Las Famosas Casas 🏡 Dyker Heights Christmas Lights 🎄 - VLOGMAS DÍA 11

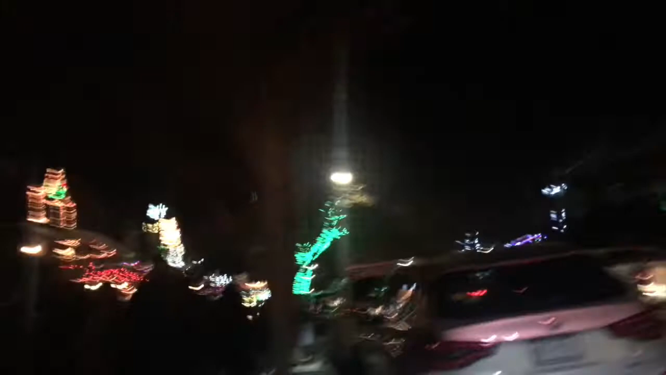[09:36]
¿O podíamos bajarnos allí entonces el 85 y bajar? Miren otra ahí.